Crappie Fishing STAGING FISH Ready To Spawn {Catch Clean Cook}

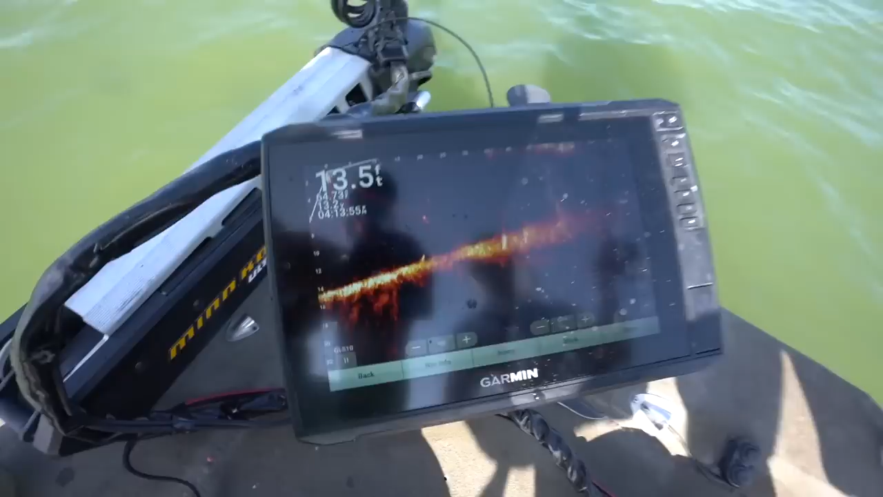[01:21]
so he's just panning around like that fish is a crappie there's tons of crappie in this area there's a fit there's a crappie right in front of us so
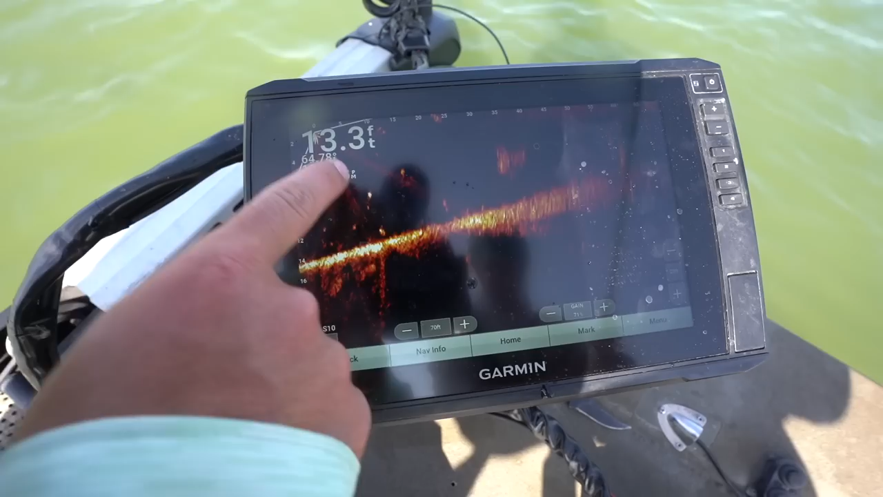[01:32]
i'll try to point out his bait's just to the left just shy of that fish he's probably not
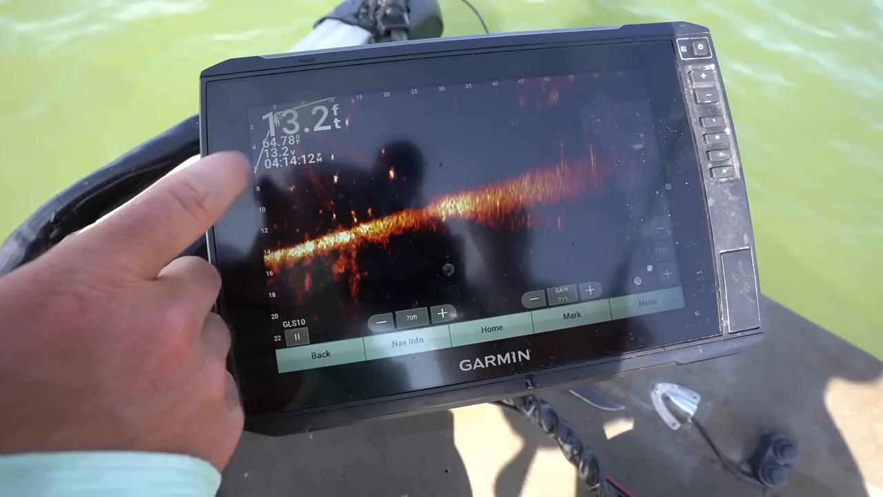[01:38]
On screen: depth 13.2 ft
going to catch him but there's another crappie that popped up see
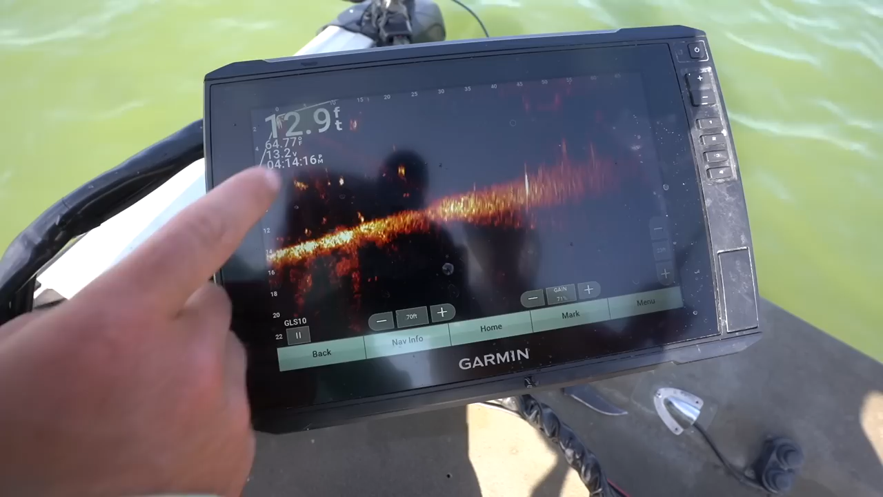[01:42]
On screen: depth 12.9 ft
that's his double rig right there just to the left of that fish which means it's closer to the boat and the crappie is about 10
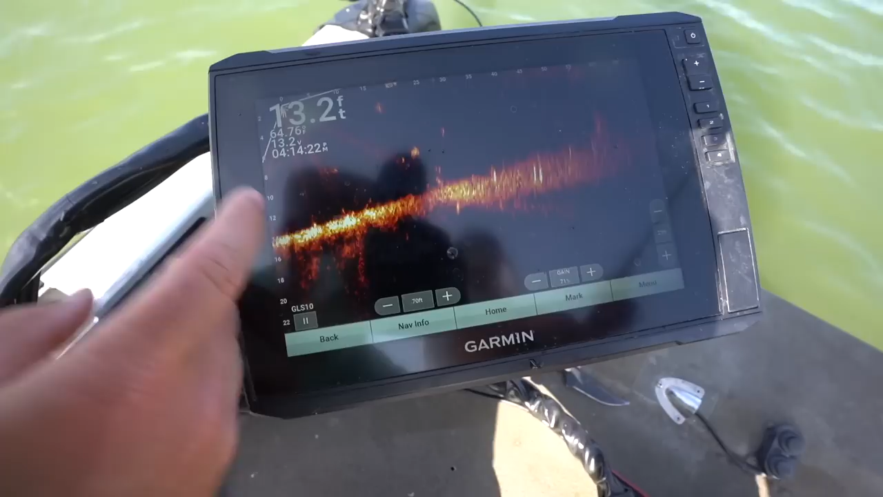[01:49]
On screen: depth 13.2 ft
foot off the bow but uh the way he runs it he runs his at
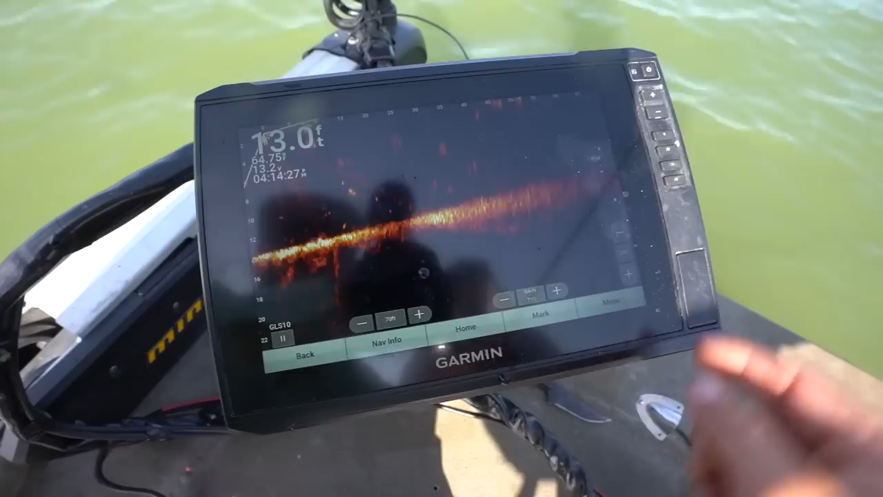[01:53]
On screen: depth 13.0 ft
65 i run mine about 30 so mine would be stretched out the whole screen so his fish look a little smaller on his screen just because he runs it um so far out but that's what he's used to seeing he's a little bass fisher bass hole
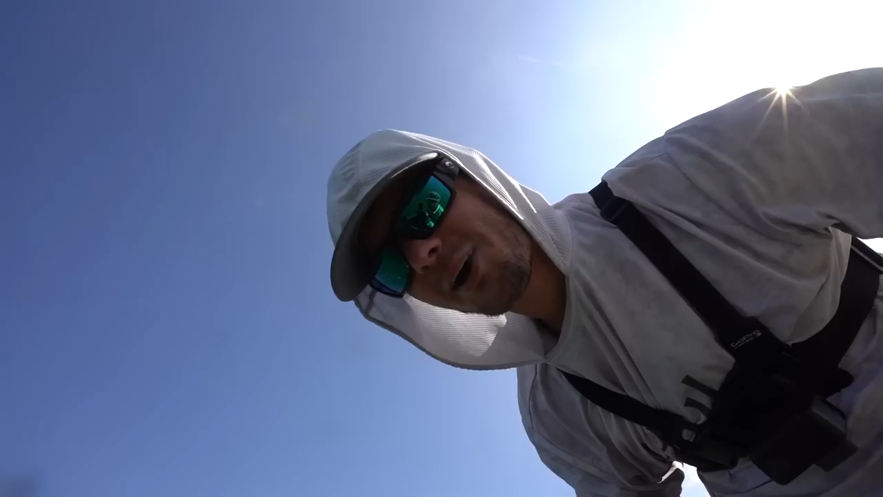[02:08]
but so basically all we're doing is just you don't have to do a whole
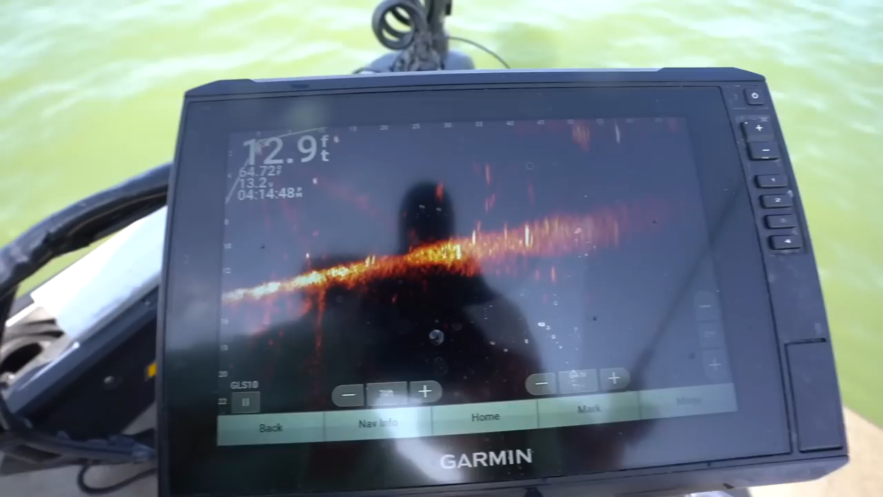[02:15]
On screen: depth 12.9 ft
lot on the trolling motor they kind of find you you just got to turn your trolling motor and see how you just barely turn his trolling motor and stuff's just showing up so that could be a crappie but it's probably a bald bait but that is a crappie underneath him
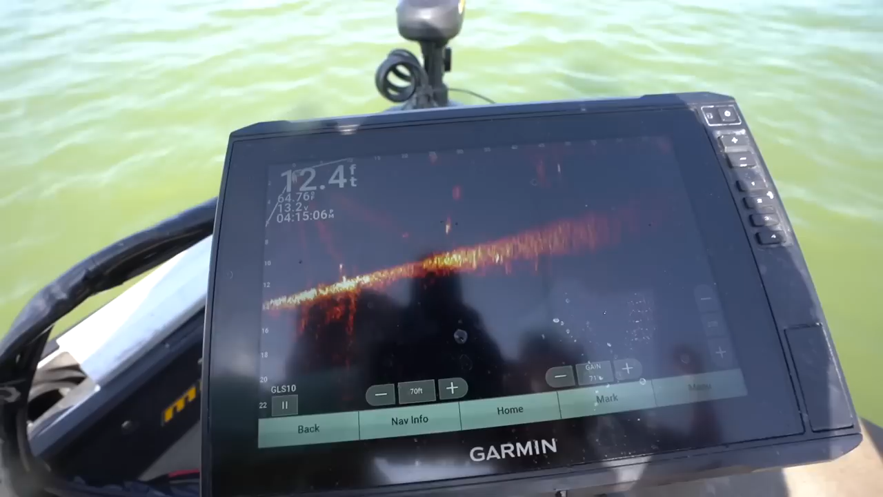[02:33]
On screen: depth 12.4 ft
so he's going to cast out 25 foot you'll see his bait's coming down right there right on top of this fish he'll stop it and he caught it
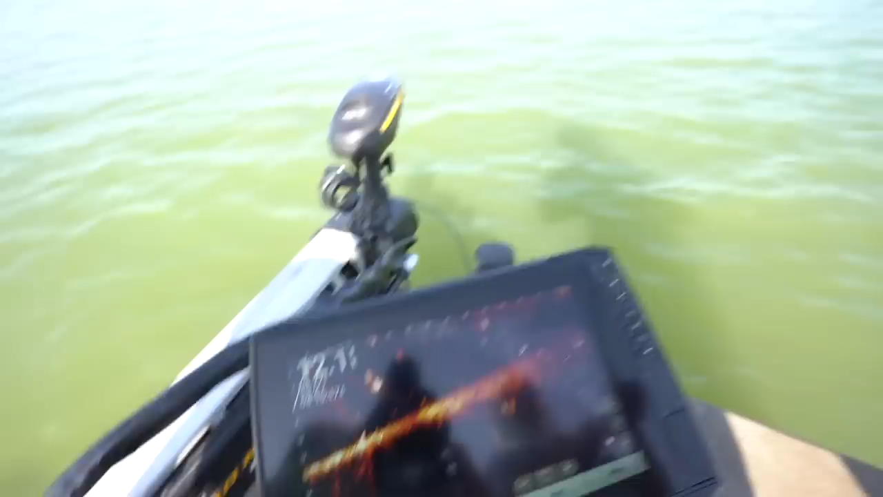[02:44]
kind of hard to see in that video but it gives you the gist of it yes sir another one for the box see if we can't get another one on here for you guys so you just put that crappie in the box and there's another crappie sitting right here right in front of the boat so he's got that 10 foot rod it's real easy just to reach out there and drop it down you don't have to cast much or pitch to him unless they're
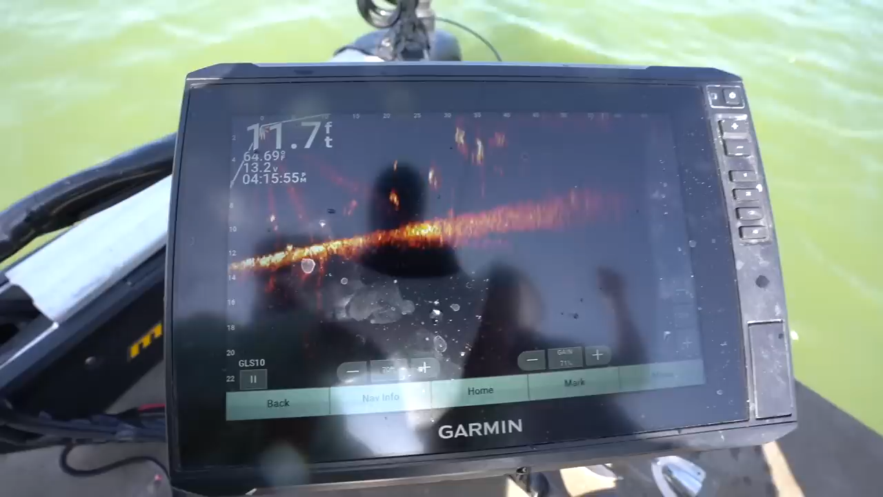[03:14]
On screen: depth 11.7 ft
really out there so there's a big old crappie sitting right there so he's dropping down right here
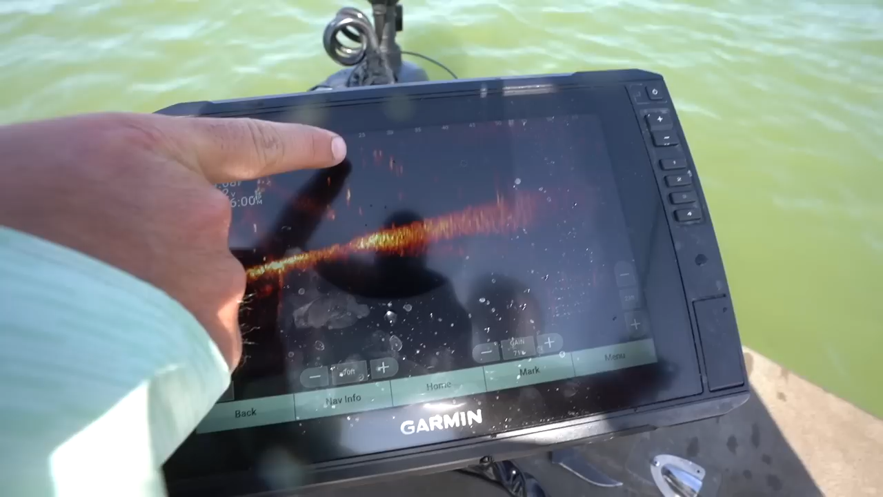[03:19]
oh yeah right there
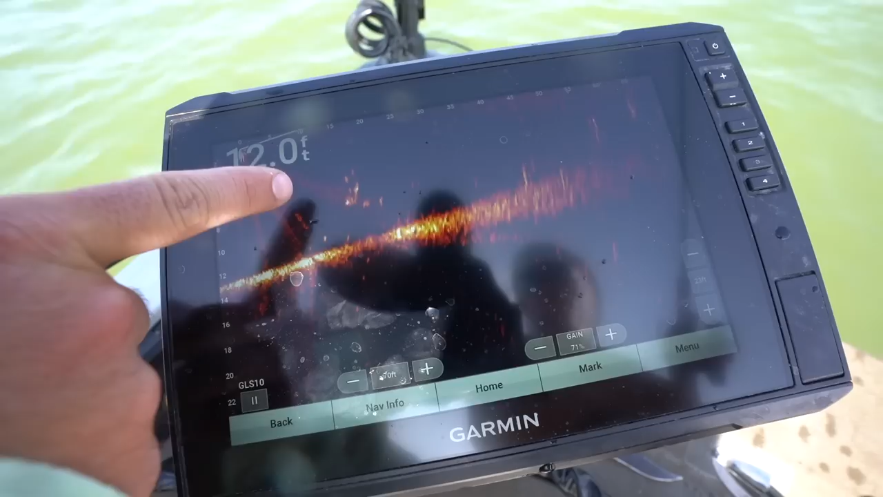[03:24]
On screen: depth 12.0 ft
so that crappie didn't go after it so it may i think it is a crappie though so
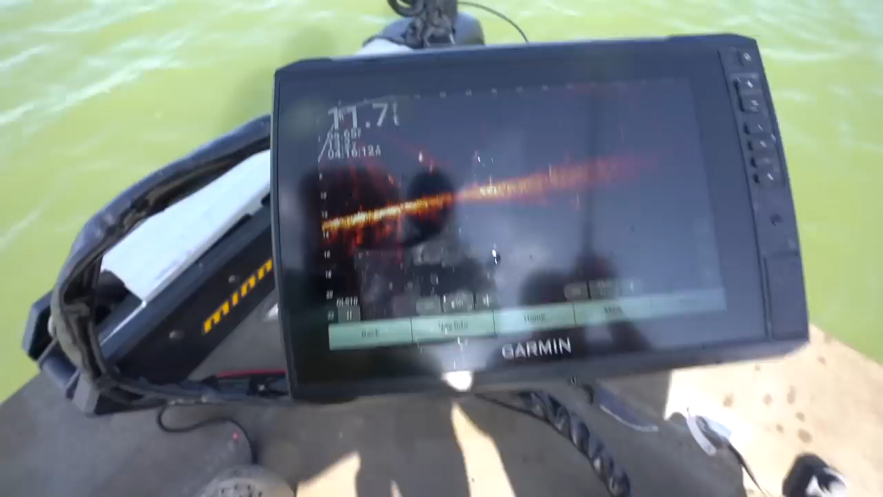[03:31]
what we're looking for is a big big ball it just looks like a football on there um you can tell gar and catfish are kind of long here comes his crappie jigs right
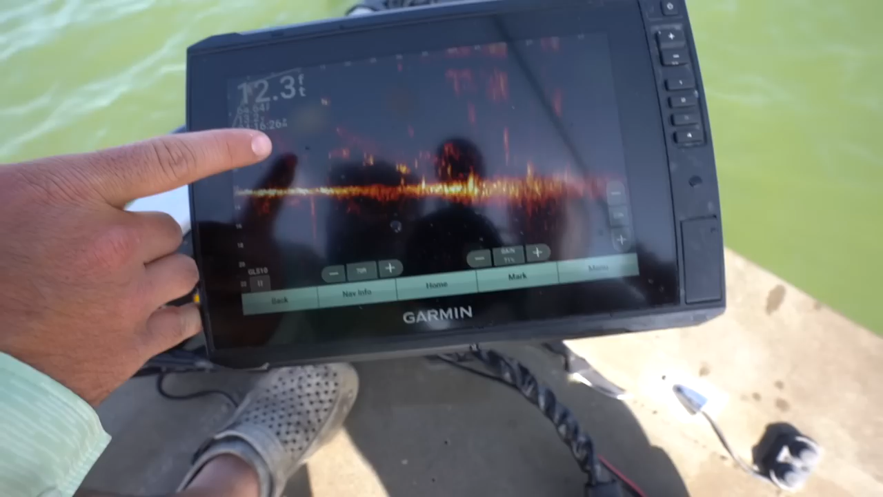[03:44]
he's right on that fish right now and it's spooked so i think it is a crappie though i think he's catchable too there's two crappie they're stuck into the bottom yeah yeah so they just swam down to the bottom we'll keep searching find another fish there's a crappie right here
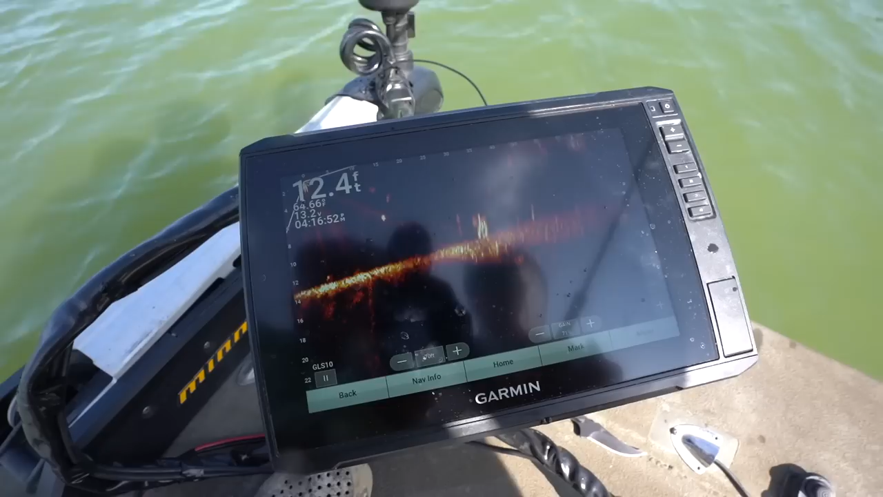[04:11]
On screen: depth 12.4 ft
kind of swimming you don't really want them when they're swimming like that but there's one right in front of us
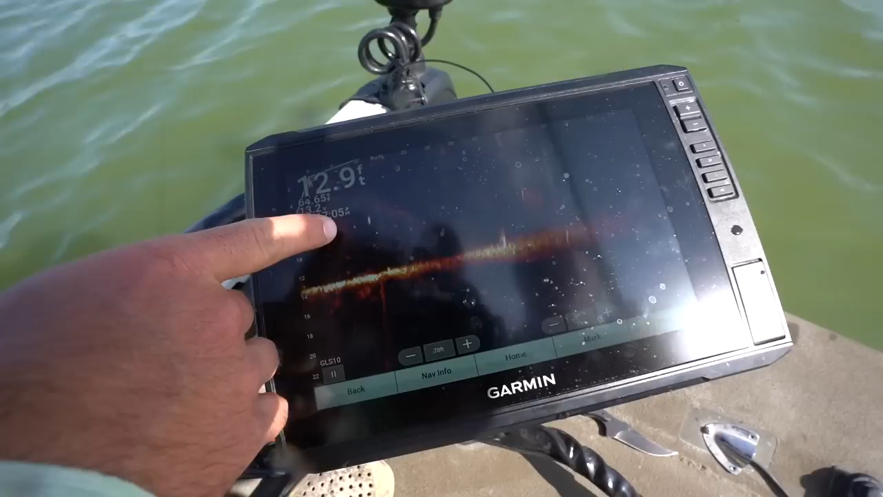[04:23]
On screen: depth 12.9 ft
see him dropping down he's shy of it you gotta push out
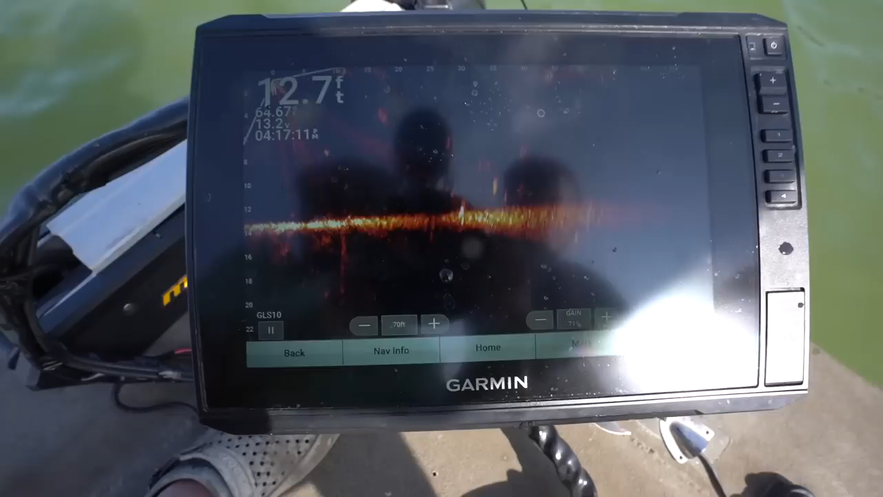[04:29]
On screen: depth 12.7 ft
here come those jigs down uh it scared the fish